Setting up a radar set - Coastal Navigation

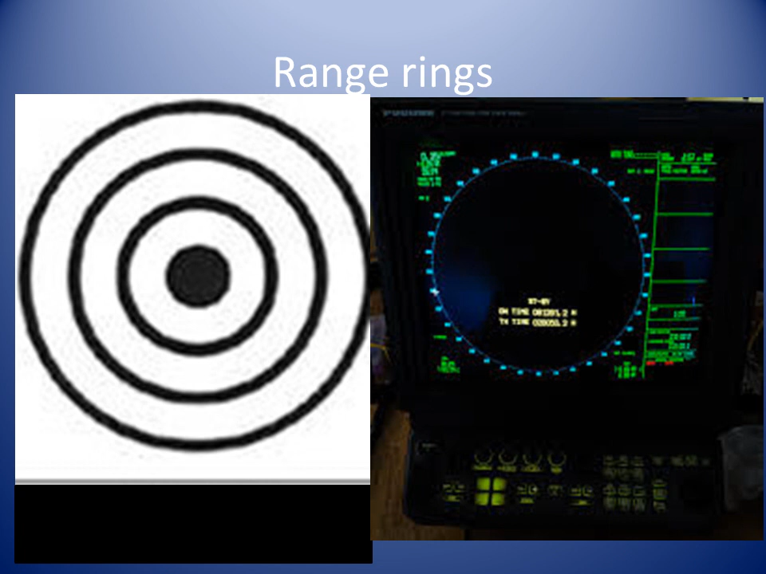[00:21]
Set the variable range marker brilliance to 0.
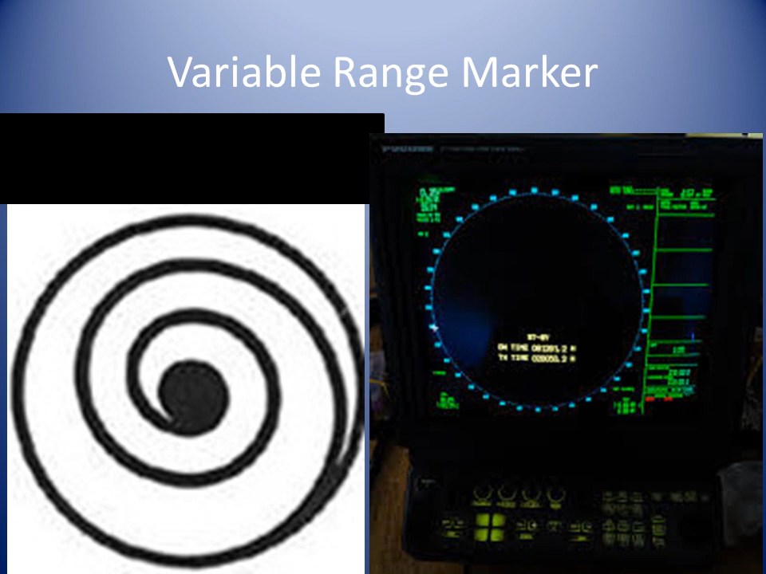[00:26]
The NTC clutter should be set to 0.
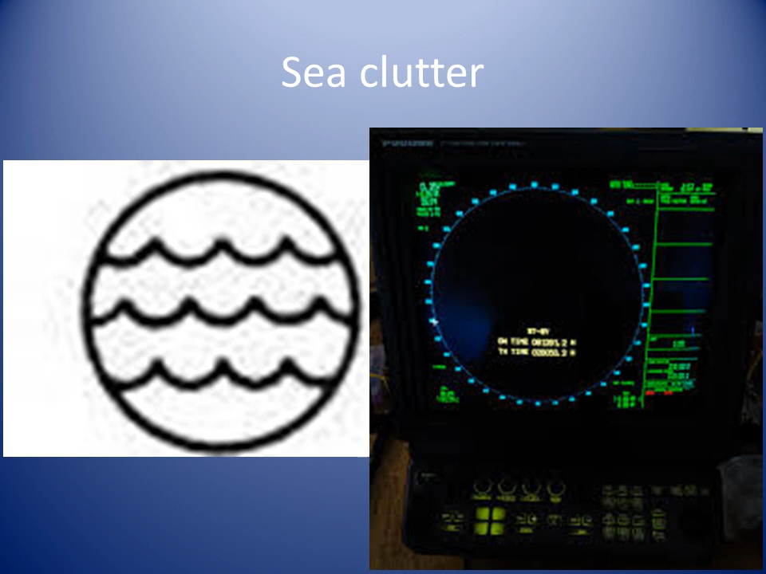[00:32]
The NTC rain clutter should be set to 0.
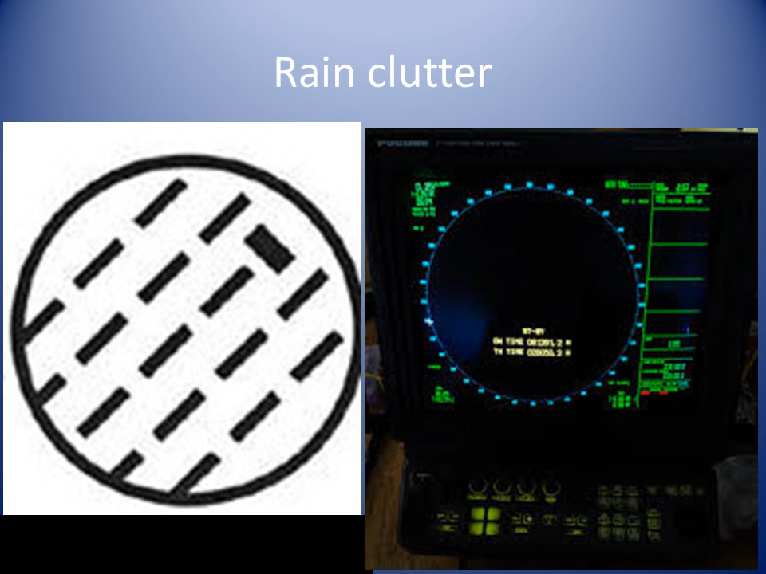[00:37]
When the radar set is switched off, its screen is blank.
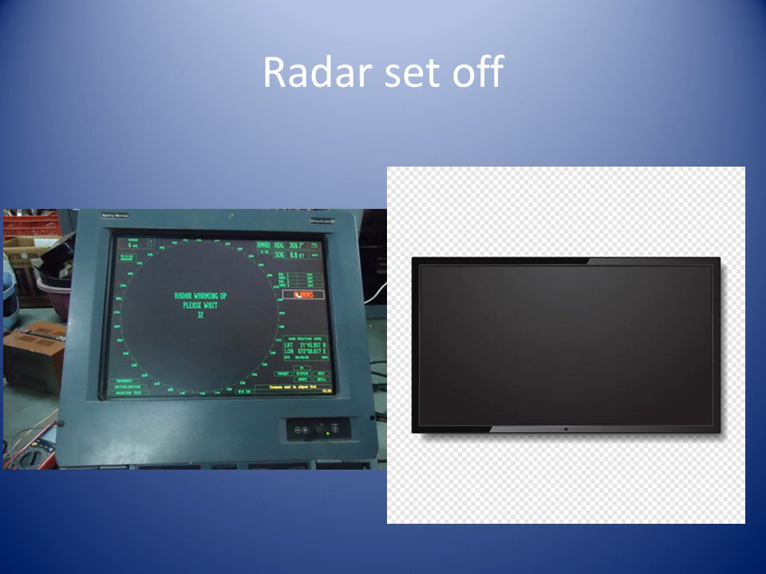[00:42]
The power button has to be operated to turn it on. Radar sets require a warm-up period of about 2 or 3 minutes before the transmitter is ready for use. In standby mode, the system would now be ready, but without the scanner rotating or transmitting. Once the warm-up period has ended, the radar can be switched on to start the scanning.
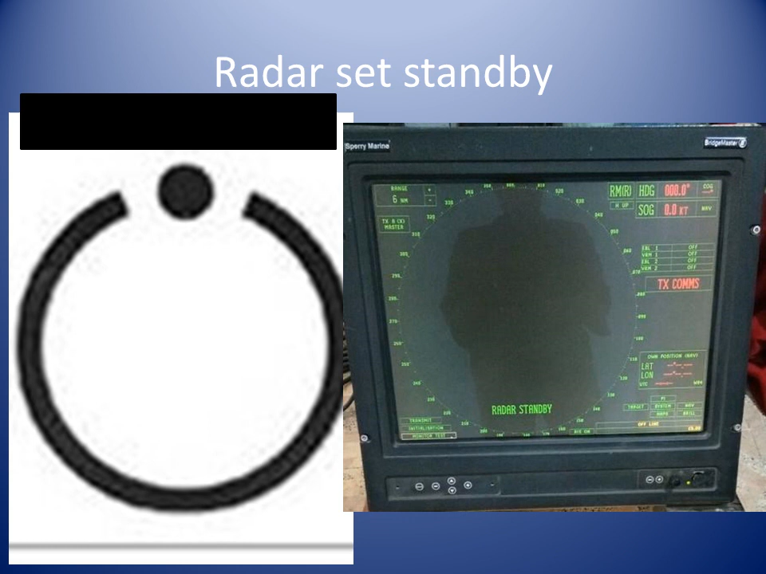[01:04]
There may be an image on the screen, but it is unlikely to be very good quality until you follow the steps to optimize the picture.
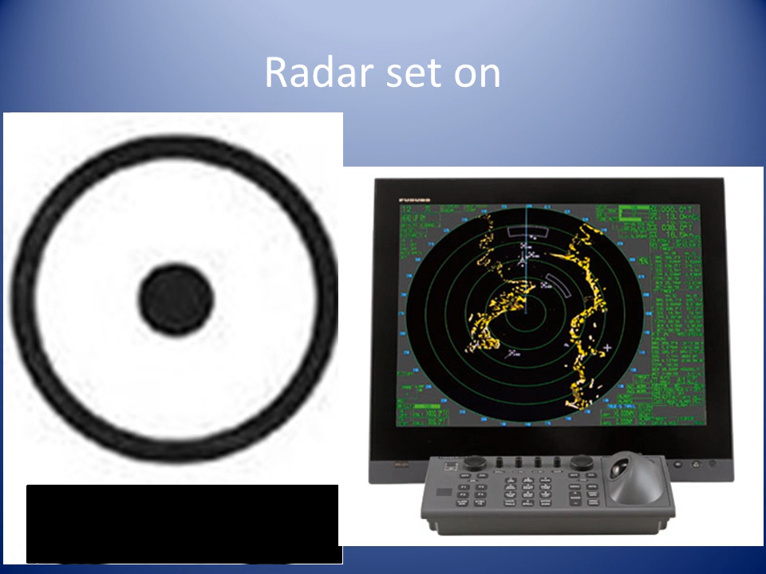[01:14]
Ensure the power switch from the ship's mains is on. The important feature of the radar display is that the echo should appear at a distance from the origin that is proportional to the range of the target. This slide represents a ship at the center with a detectable target 10 miles away on the starboard quarter and the ship's radar is on the 12-mile range. At the time when the pulse leaves a scanner, a spot of light leaves the origin and sets off to the edge of the screen.
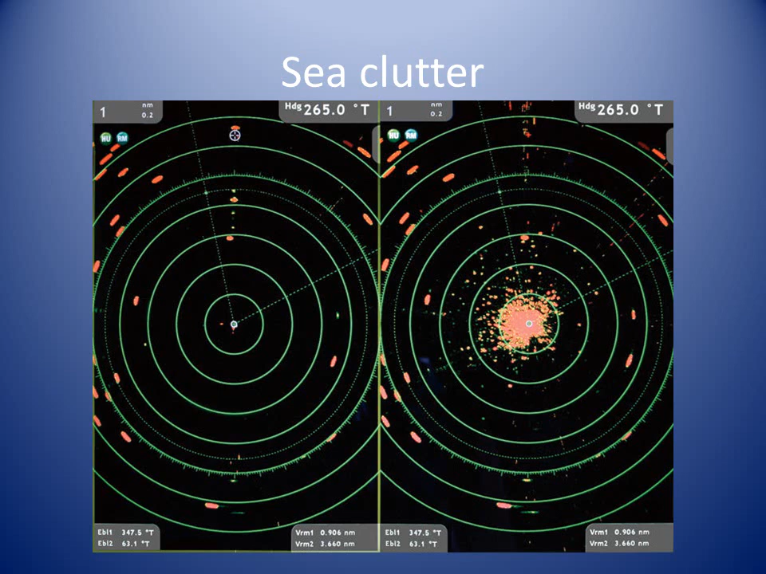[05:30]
Reduce the sea controls to the minimum. 3. Reduce the gain to a level where most of the clutters are just removed and the targets can be distinguished. 4. If required increase the sea control to reduce the sea clutters near to the center of screen. We use rain control to reduce the clutter echo caused by rain. Rain clutter is typified by having a continuous return over a long range and at wide angles. Unlike the returns from sea clutter, which tend to be very spiky, the spikes resulting from particular instantaneous sea waves, rain clutter has a very smooth overall response.
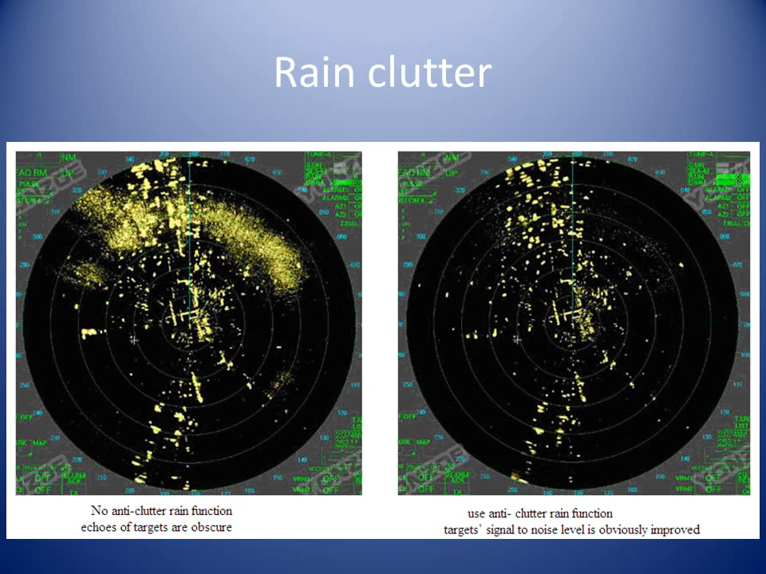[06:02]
It is a problem for the user of the radar because the generally increased levels of the total radar return caused by precipitation clutter can mask other targets.